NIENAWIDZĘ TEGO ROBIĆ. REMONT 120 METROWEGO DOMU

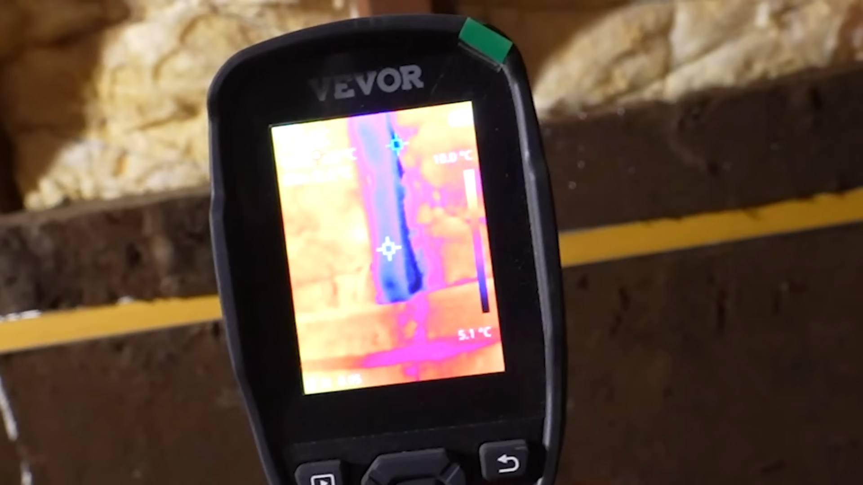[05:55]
On screen: scale bottom 5.1°C
Tylko wiadomo, jak jest już belka, to tam jest chłodnie, ale to będzie zamknięte.
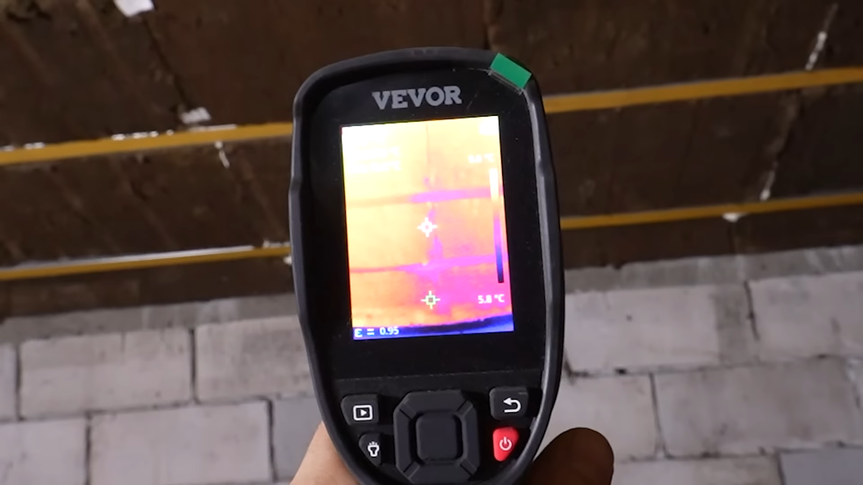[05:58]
Tu nie ma nigdzie żadnych mostków, zajebiście.